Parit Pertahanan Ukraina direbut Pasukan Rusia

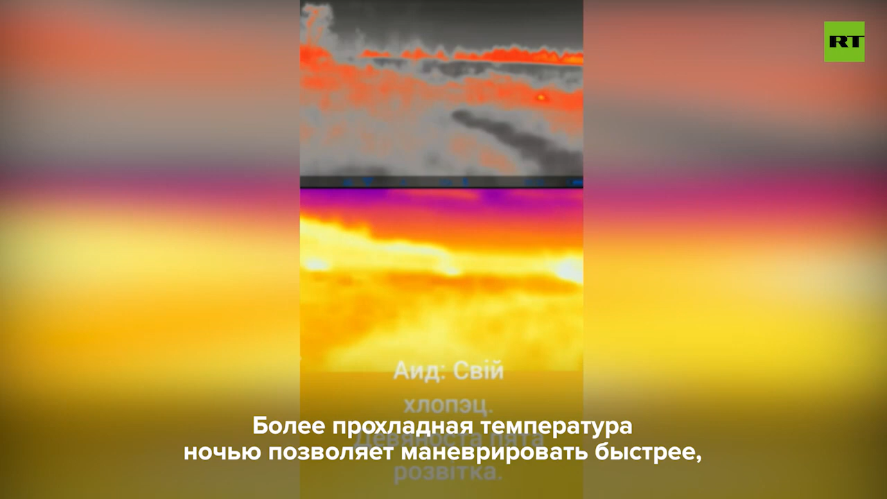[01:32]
This is something that this special task force commander of the Ahmad battalion is happy to use to his advantage.
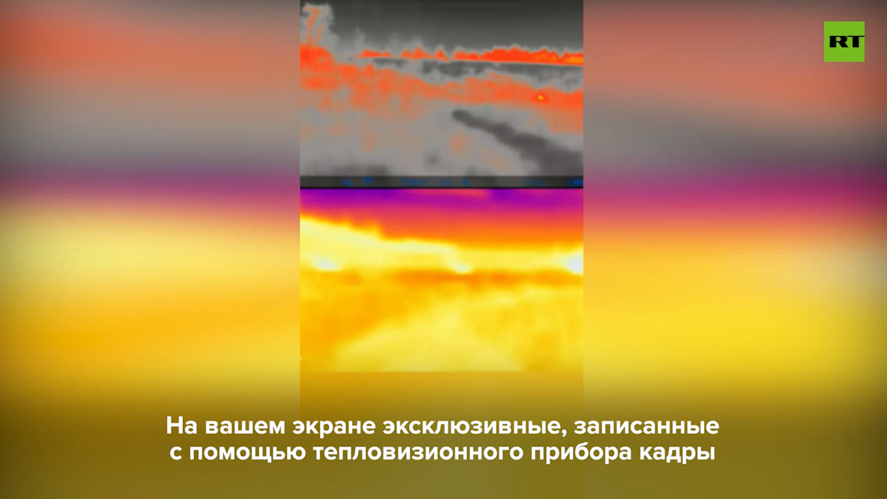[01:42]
This is exclusive footage recorded through a thermal imager of his unit taking out an enemy detachment. And this is something that
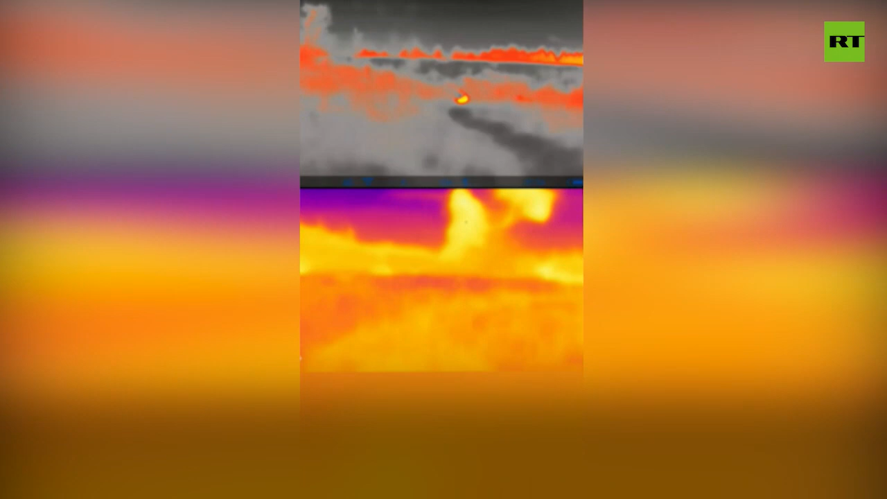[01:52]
he has to do with. Five enemies are down, one escapes. Victory has a bitter taste to it, though, as one of Haid's own men is wounded.